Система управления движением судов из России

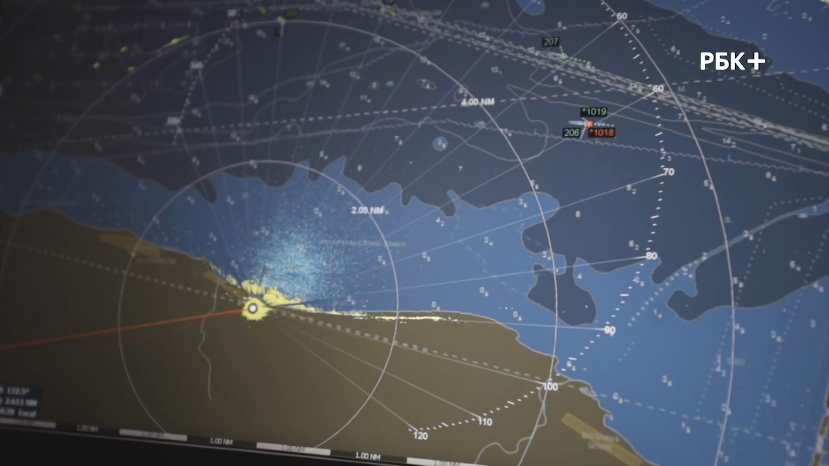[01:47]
Если мы посмотрим на экран, то увидим некую аналогию с диспетчеризацией авиасудов.